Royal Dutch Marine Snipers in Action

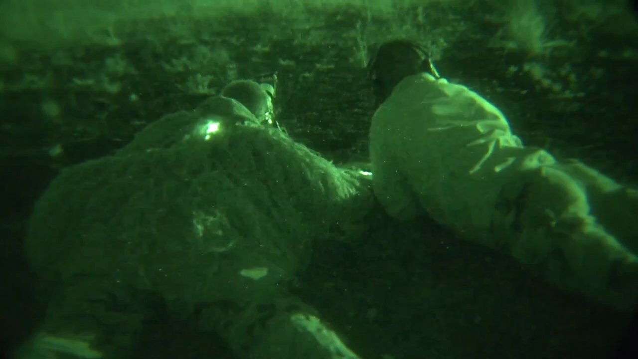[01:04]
The students can train here on this graphic training area with our night fishing system, so they can see the advantages and the disadvantages of the system.